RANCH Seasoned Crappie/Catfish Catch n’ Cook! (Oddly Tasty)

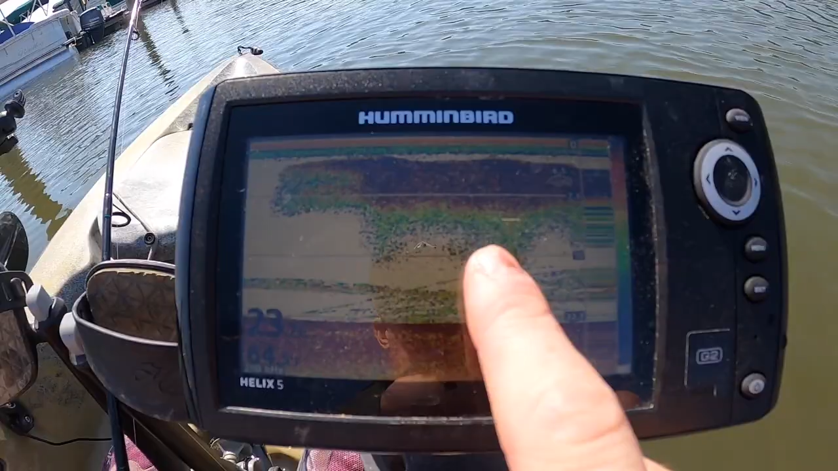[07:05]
That's got to be a bait ball, right? I mean, I think it's too early. Oh, look, it's marking a big fish in the middle of them.
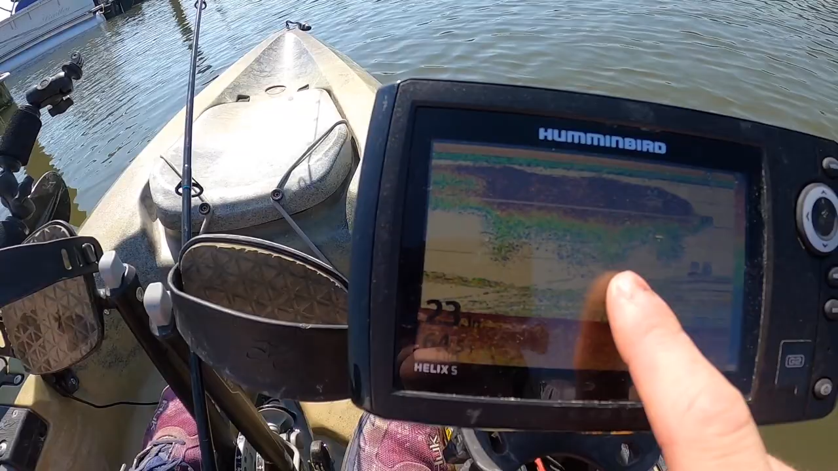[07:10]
I think it's too early, though, for like an algae bloom. In Idaho, oh, look at that. There's a bunch of fish right up above all that streaking fish right at about 16 feet.
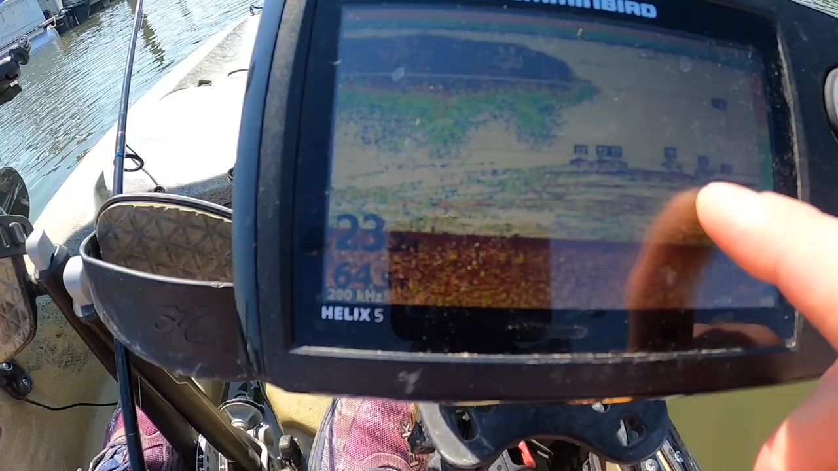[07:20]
Look at that. Oh, yeah, there are definitely some fish down there. In Idaho, though, that would be a big ball of like crappie or perch, probably perch.
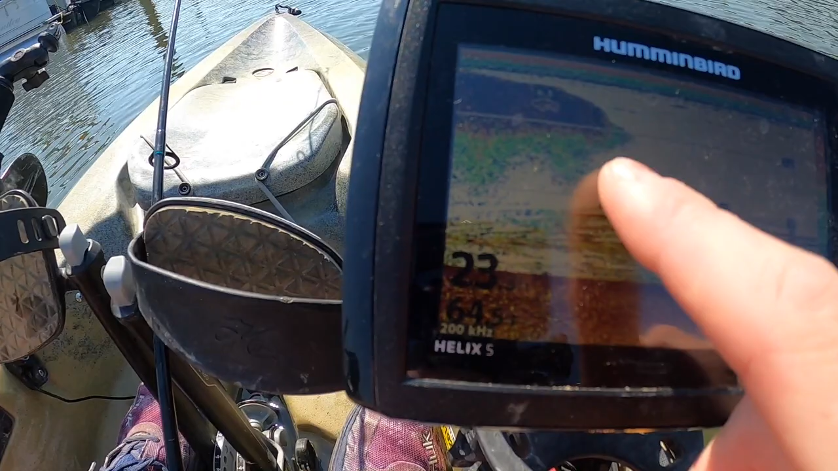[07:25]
But here, I mean, that's got to be like bait fish, right? But look at that.
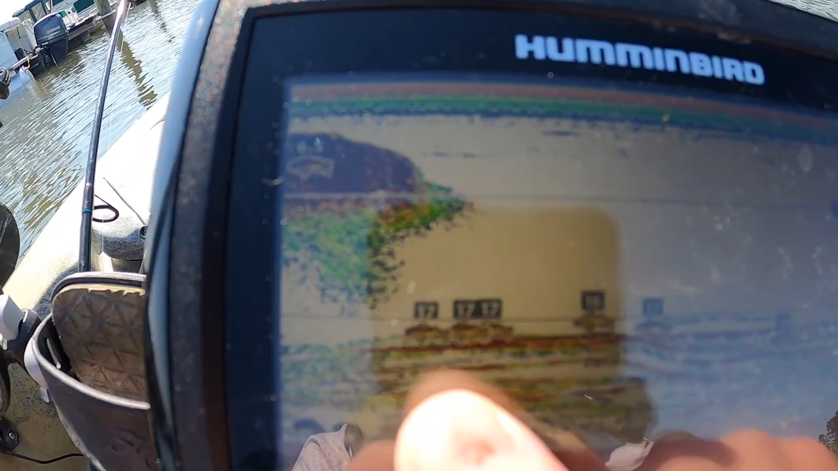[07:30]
There are definitely some big fish hanging out there. Let's get down there and see what's up.